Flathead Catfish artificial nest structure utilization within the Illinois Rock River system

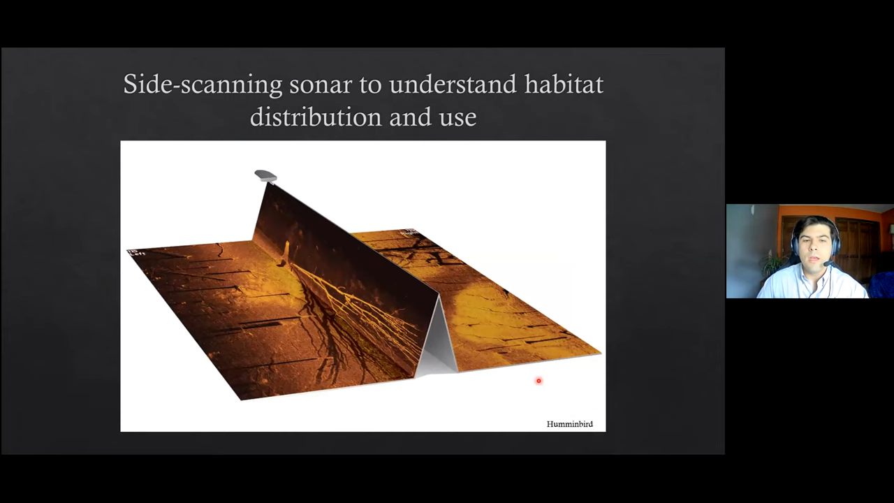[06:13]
Here's just another example of that, like that 2D image, but just fold it up to show you how that water column is actually represented.
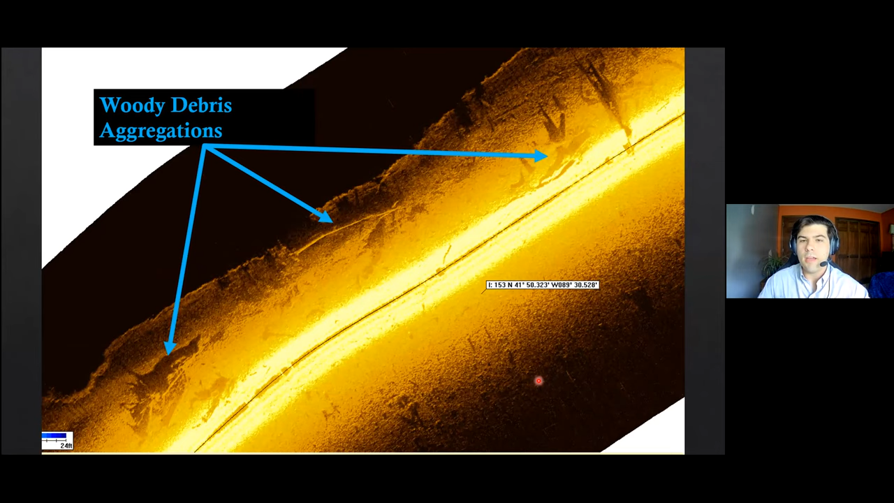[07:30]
Somewhat common along the Rock River section that I'm looking at.
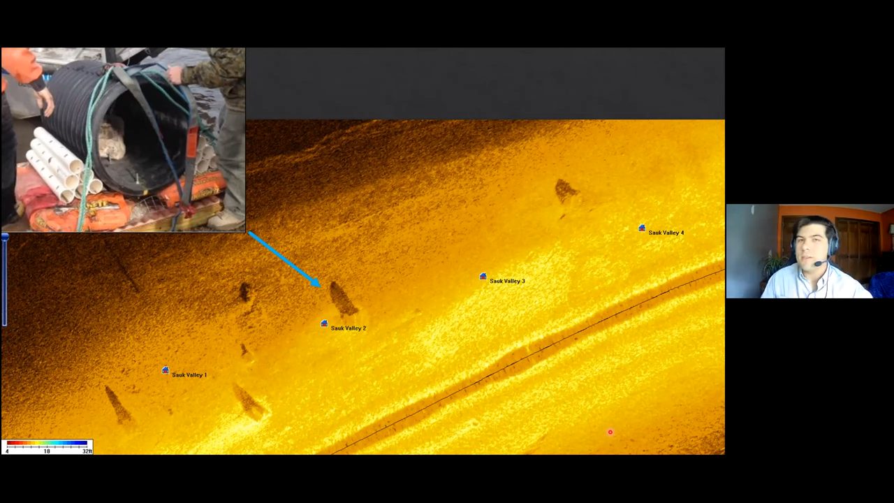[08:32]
And with that, you get a unique shadow that allows us to tell and see where these nesting structures are. I've heard that we got about 17 or 18 of these structures left out of the original 20 that were placed. And that was good to know since the Rock River does get some pretty high flows in the springtime. Got a minute, Spencer. Okay.